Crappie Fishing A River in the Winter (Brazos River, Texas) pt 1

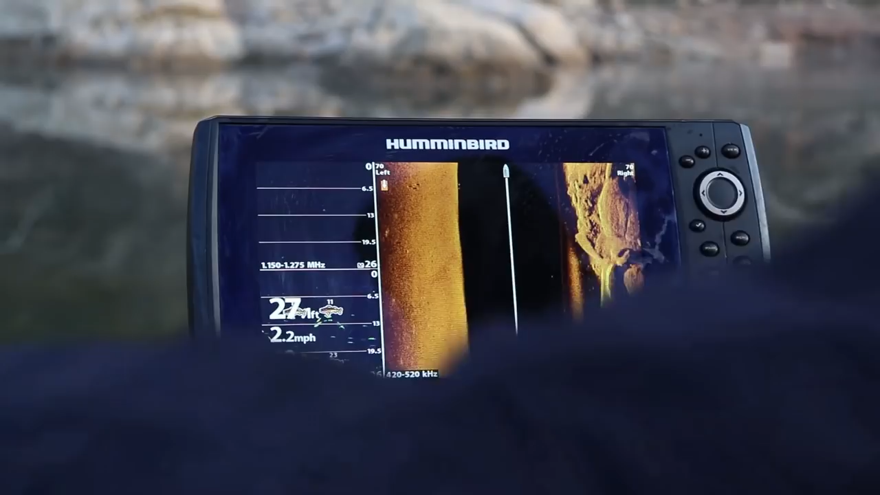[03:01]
On screen: speed 2.2 mph
Actually, I'm gonna do something real quick. Um, there's a video I have out.
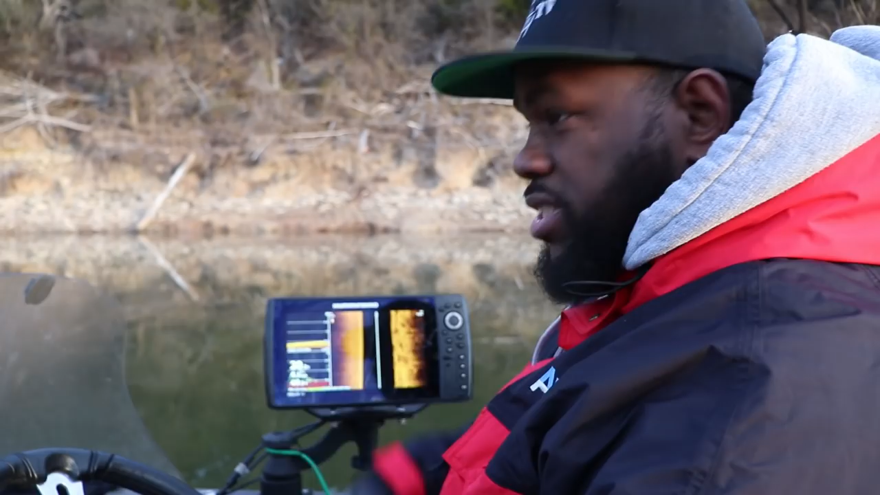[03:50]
We sat right here and did it. Game warden stopped us. They wanted to see our fish, yada, yada, yada. It's cool. Don't worry about it. Got right back to fishing, found that school that only moves like 30 feet, like the edge of it. Mm-hmm. Once we found the edge, we just threw past them, cranking back, and it was like we were sandbags fishing. Now, is this one of those... Because I know, like, Lake of the Pines, you got to keep everything you catch. No, no, no. This is... You can release. You better have some 10 inches in your boat when they stop. Yeah. So it's 10 inch minimum on this lake.
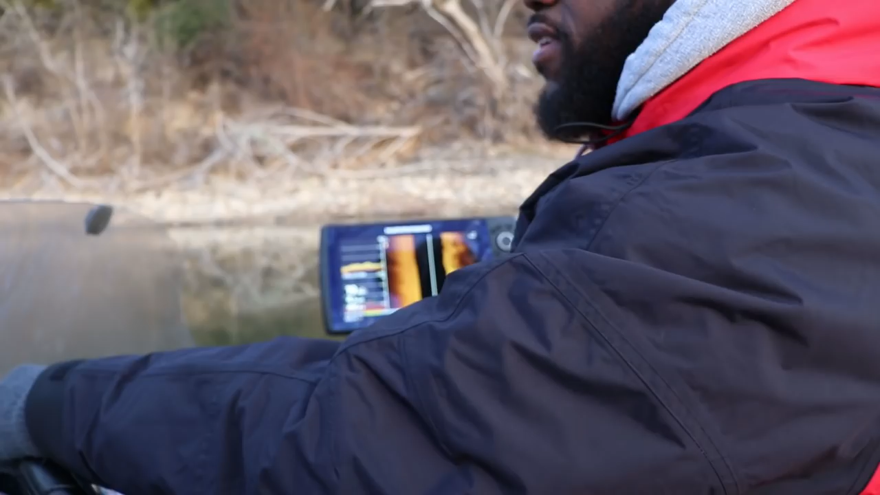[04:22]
10 inch minimum, 25 per fisherman. Okay. Per fishing license. Yep. Yeah, but they just suspended over this rocky bottom for whatever reason.
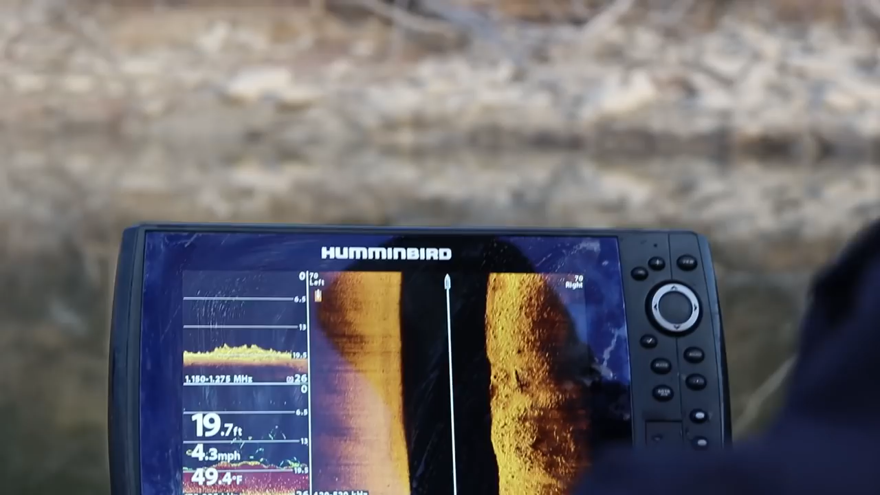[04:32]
On screen: depth 19.7 ft, water 49.4°F, speed 4.3 mph
I wish I could find that mega herd. Yeah, those are going to be the rocks.
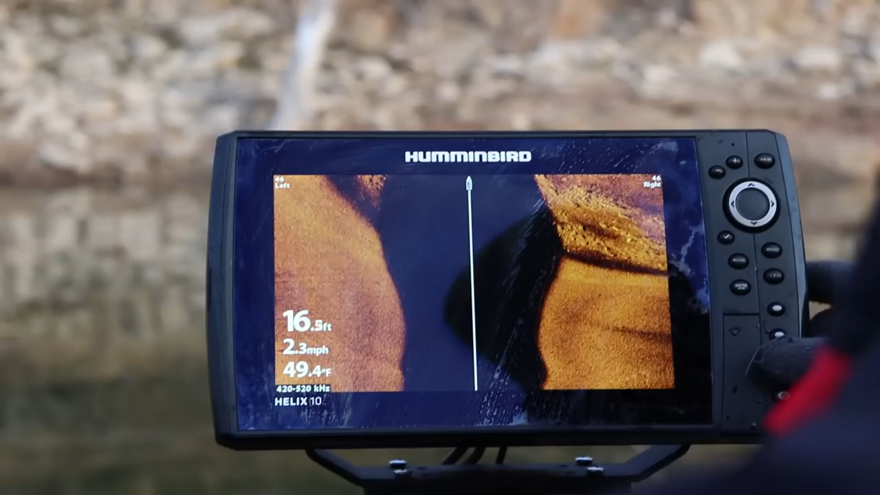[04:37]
On screen: depth 16.5 ft, water 49.4°F, speed 2.3 mph
Those fish will get in those rocks though, man.
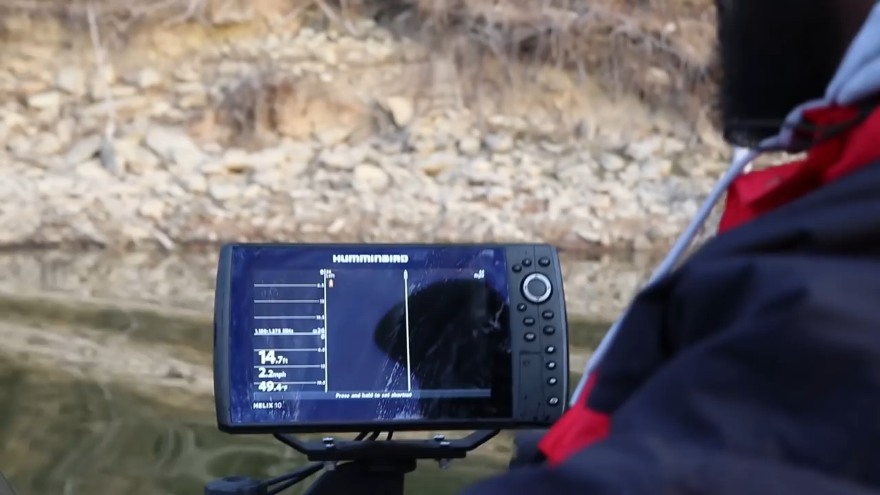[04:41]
Yeah, there's actually a few there. Mm-hmm. Those fish, but that's all it is.
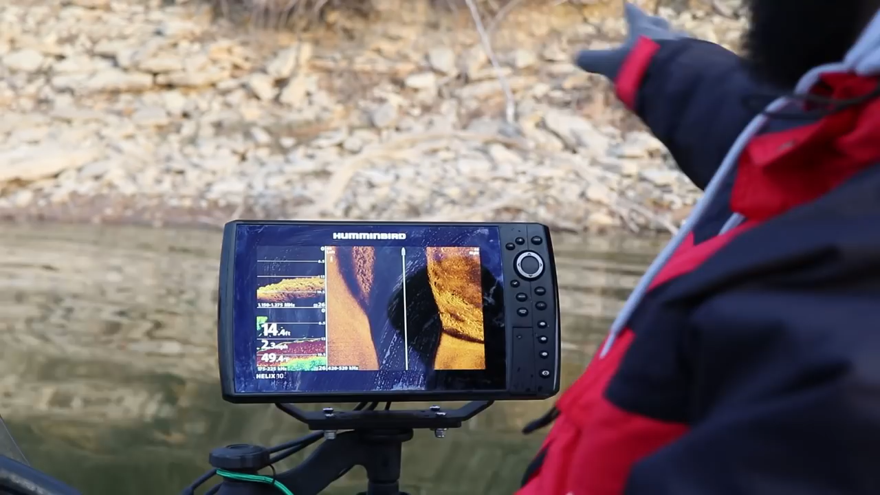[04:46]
Just a bunch of that. It's just that rock. Yeah. I had imaging.
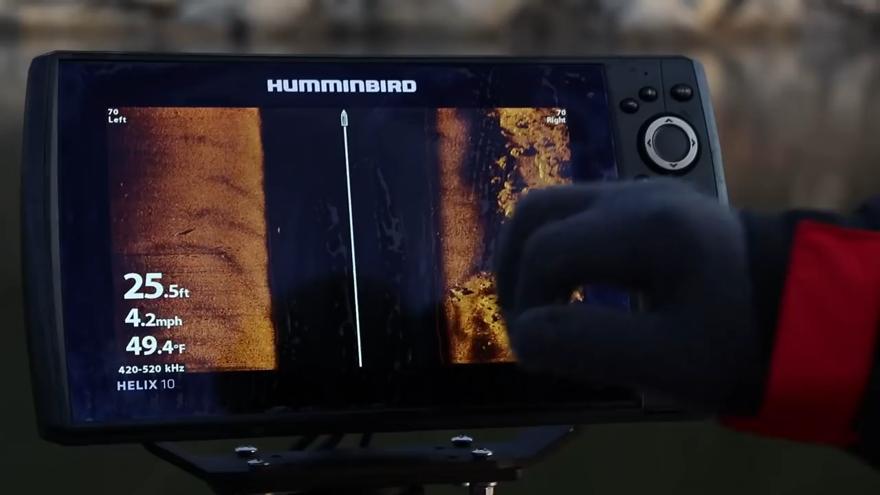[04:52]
On screen: depth 25.5 ft, water 49.4°F, speed 4.2 mph
Something that kind of looks like that, where that rock just looks hairy.
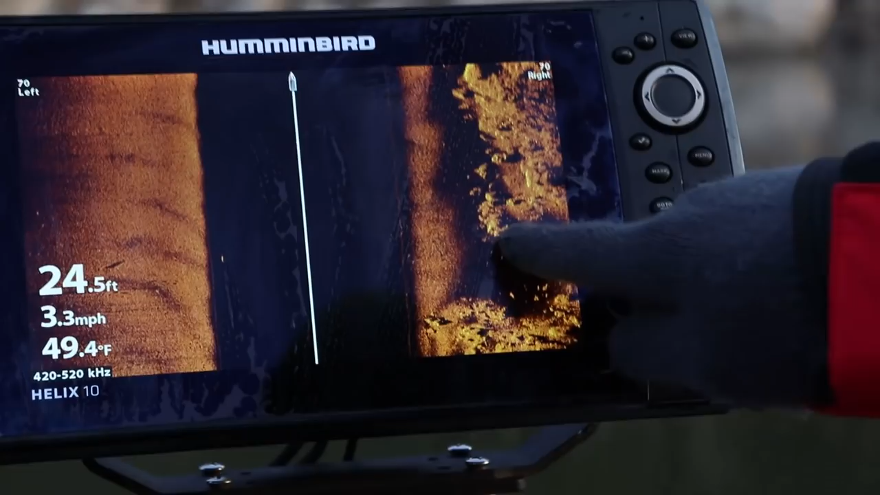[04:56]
On screen: depth 24.5 ft, water 49.4°F, speed 3.3 mph
And it's like, yeah, those are fish lined up on that rock.
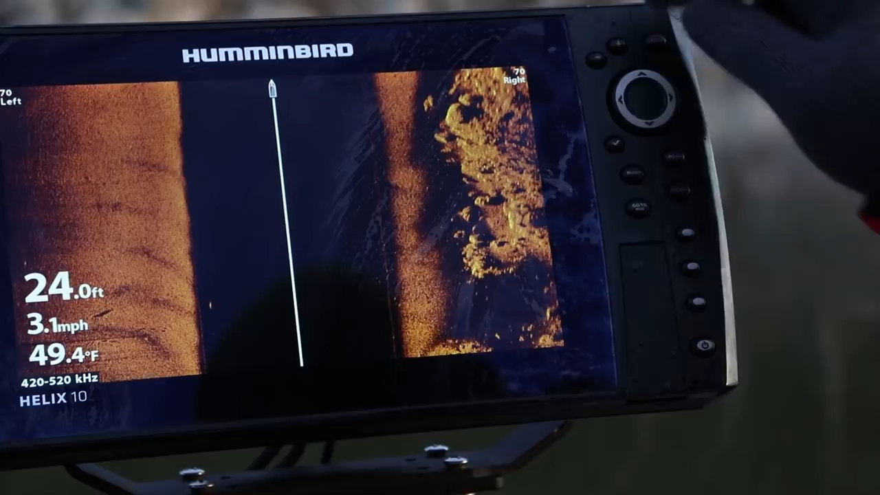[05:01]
On screen: depth 24.0 ft, water 49.4°F, speed 3.1 mph
And then these little white specks, you'll see them all around. And that could be a mixture of crappie and sand bass.
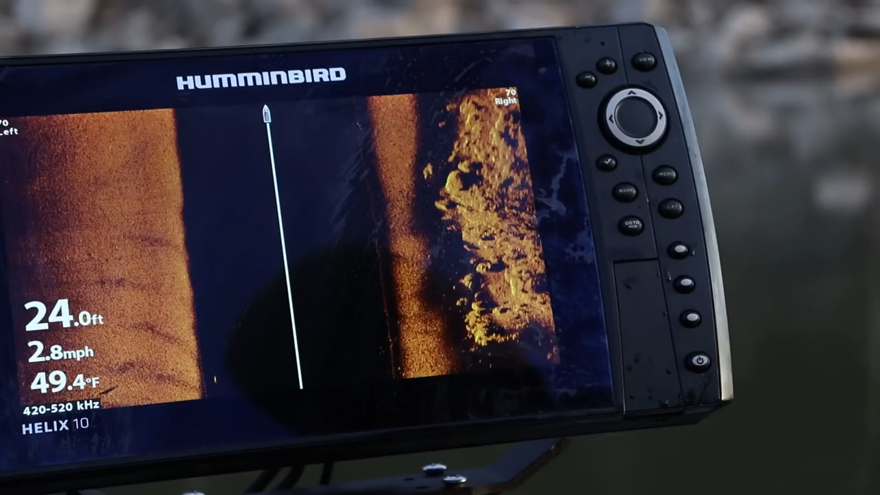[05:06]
On screen: depth 24.0 ft, water 49.4°F, speed 2.8 mph
And more than likely crappie. The sand bass are usually out here. There we go.
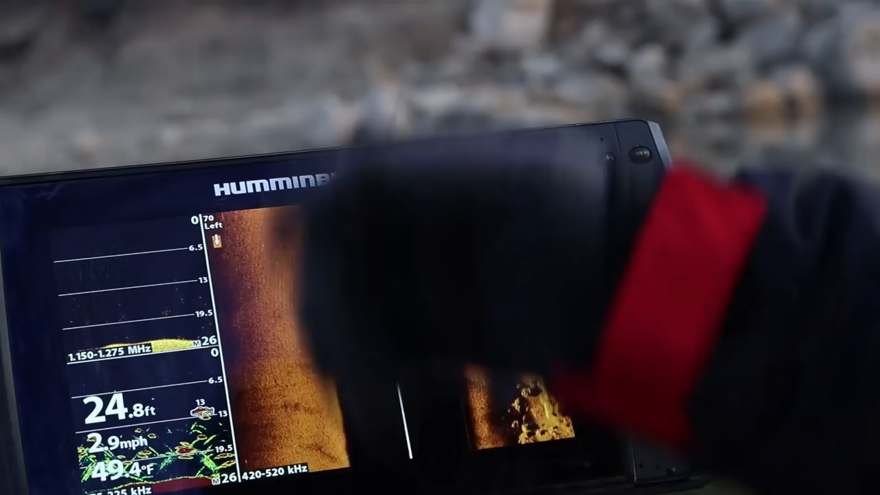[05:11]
On screen: depth 24.8 ft, speed 2.9 mph
Oh yeah. Yeah, there we go. There we go. So yeah, the sand bass, I mean, but they'll run through.
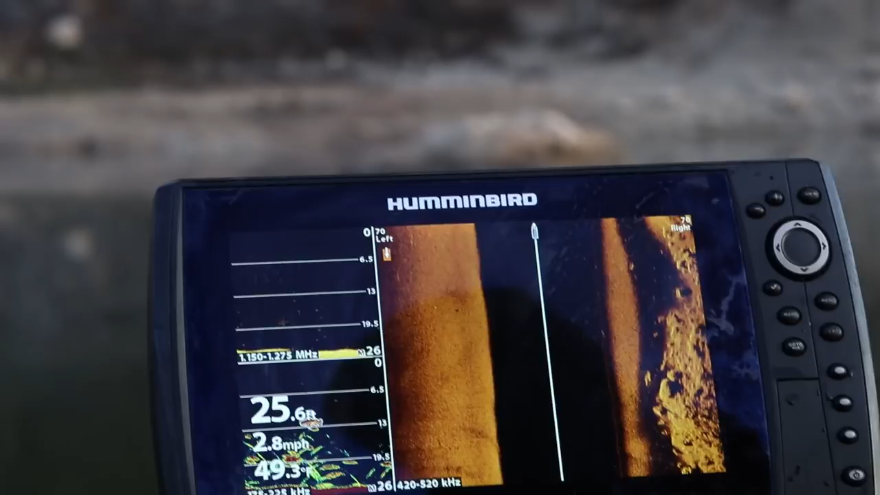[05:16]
On screen: depth 25.6 ft, speed 2.8 mph
They'll run through these groups of crappie too.
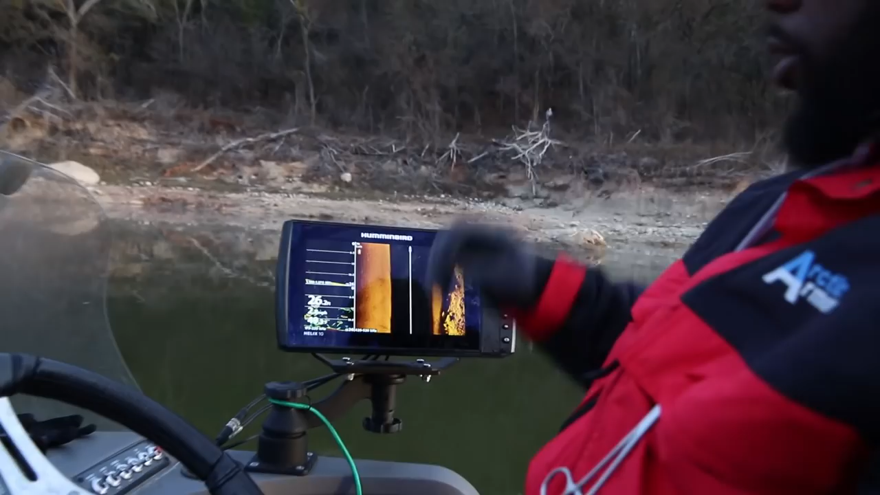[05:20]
And every now and again, when you're dropping your jig, they'll fly by and hit one, hit your jig.